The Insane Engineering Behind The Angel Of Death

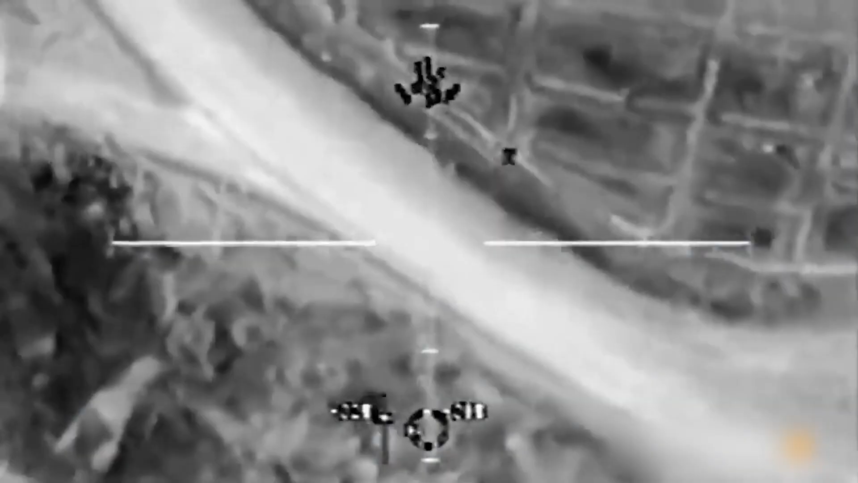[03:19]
But it's not just the guns that make it powerful, it's the advanced sensor systems.
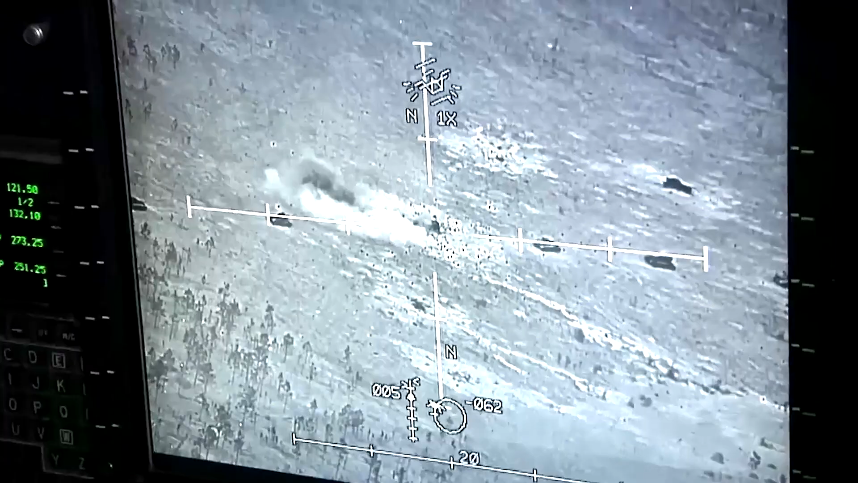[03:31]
and synthetic aperture radar work together to identify targets with precision,
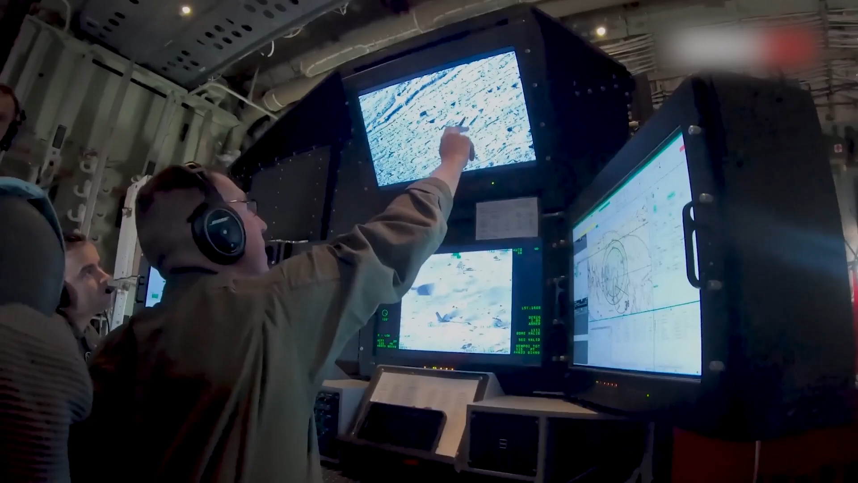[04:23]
The high-definition infrared cameras can detect even the faintest heat signatures,
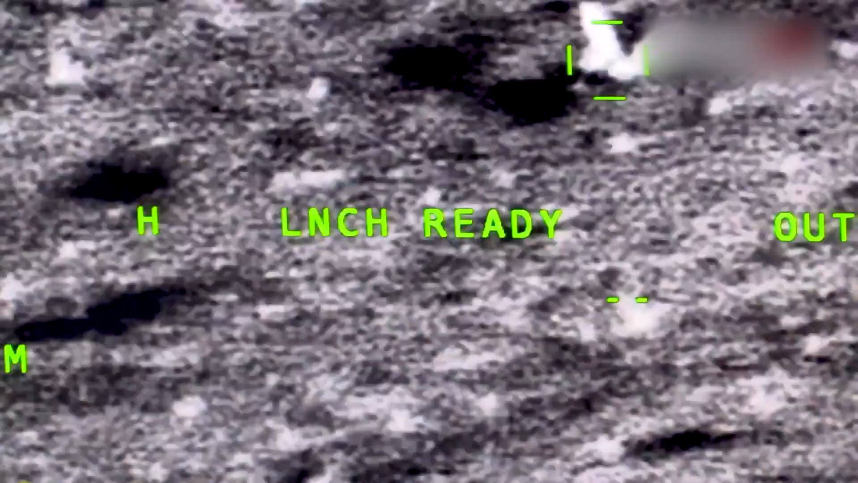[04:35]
Synthetic aperture radar allows the gunship to map terrain,
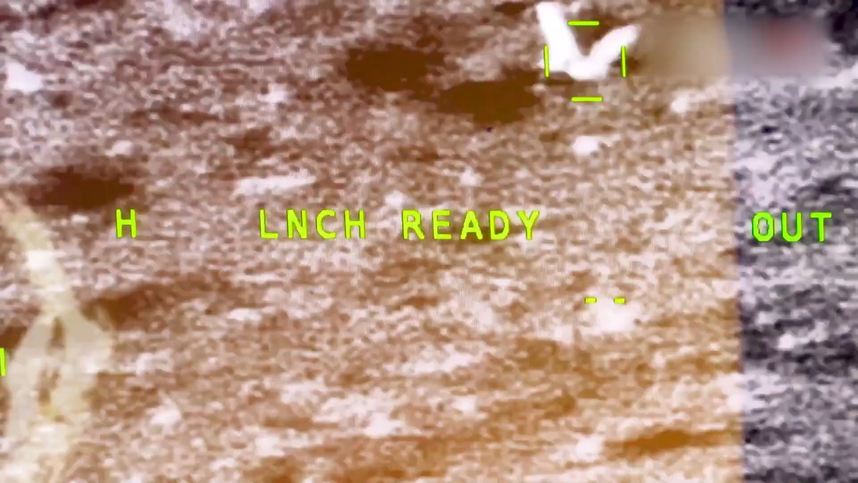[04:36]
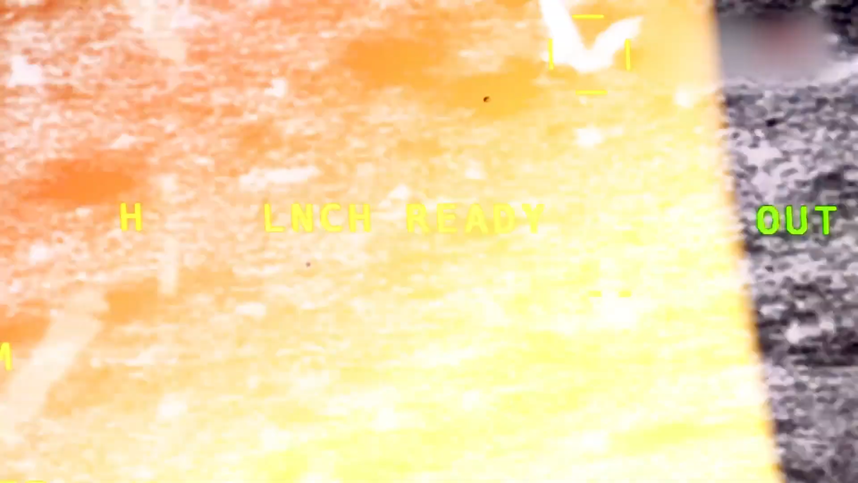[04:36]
detect movement,
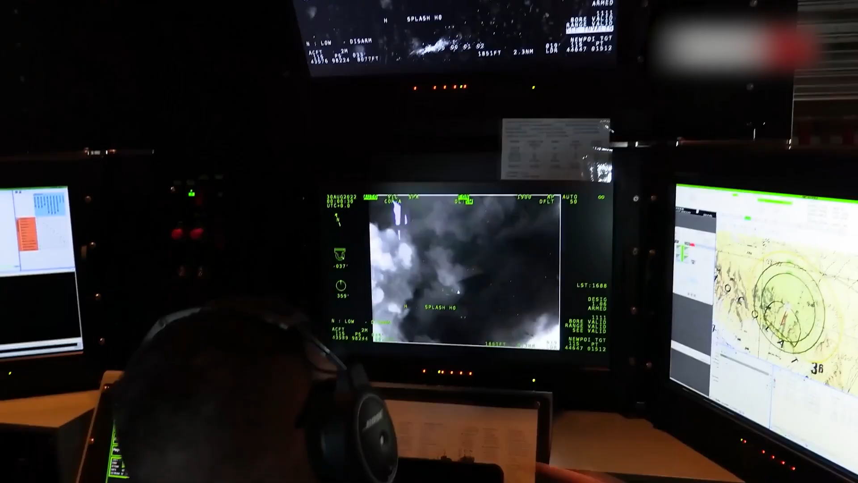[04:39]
and identify targets through clouds, smoke, or dense foliage.